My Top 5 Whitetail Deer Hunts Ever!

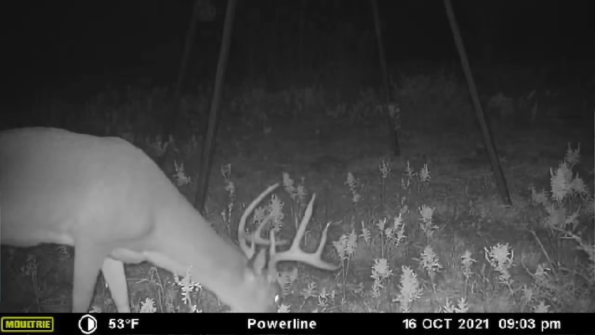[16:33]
He's got really long G2s, and he's very distinct. Steph's feeling confident on the rifle. The kids are playing games right now, so everything's good.